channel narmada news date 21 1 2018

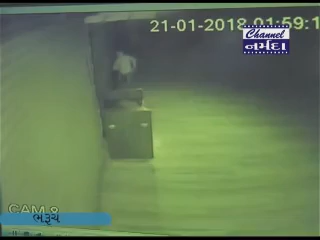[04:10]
તસ્કર તાળું તોડી હોટલમાં પ્રવેશે છે એ સહિતની ગતિવિધિ સીસીટીવી કેમેરામાં કેદ થઈ હતી.
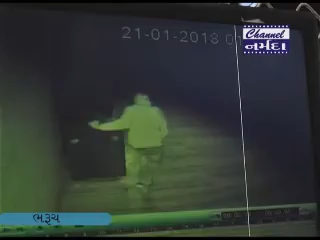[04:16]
બનાવની જાણ થતાં જ એ ડિવિઝન પોલીસનો કાફલો ઘટના સ્થળે દોડી આવ્યો હતો અને તપાસ શરૂ કરી હતી.